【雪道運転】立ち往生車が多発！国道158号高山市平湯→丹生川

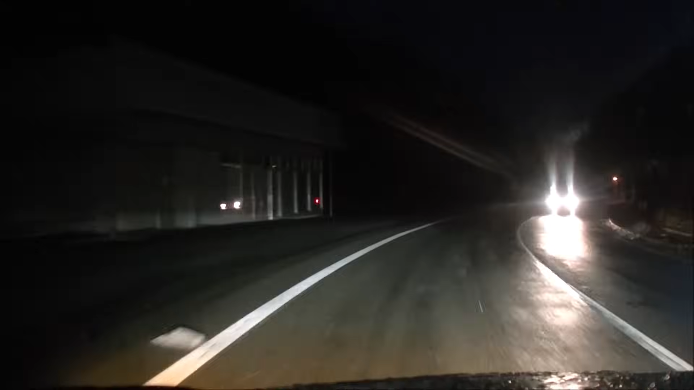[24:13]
まあもう雪ねえわ、ラッキー。すごいでしょ、これだけ違いがあるんですよ。多分ものの15分20分ですよ、急に変わりますから。